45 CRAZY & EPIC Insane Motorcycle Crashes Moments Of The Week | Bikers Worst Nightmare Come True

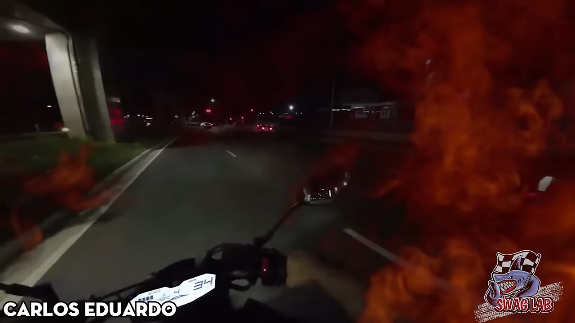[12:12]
I cannot imagine what will happen when he doesn't run away from those cruel men.
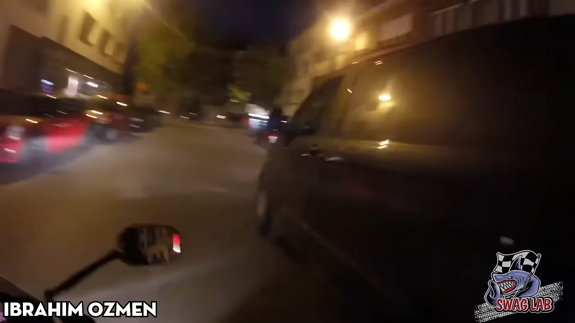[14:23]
The driver's sudden reversing action made the motorcyclist angry and scolded on the road.